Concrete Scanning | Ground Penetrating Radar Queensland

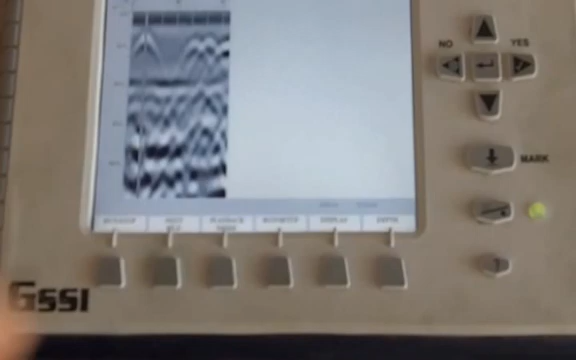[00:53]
just got a post tension cable that we've just marked in red and we've got three top reinforcing bars none of which are impeding with the with the core that's about to be drilled